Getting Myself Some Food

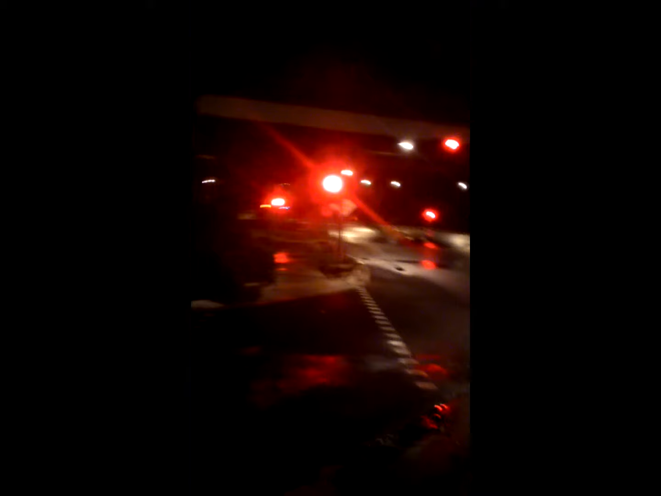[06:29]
Okay, there's one car coming. Oh, he's stopping. I like how everything in Singapore is named. Like, okay, every flyover has its own name.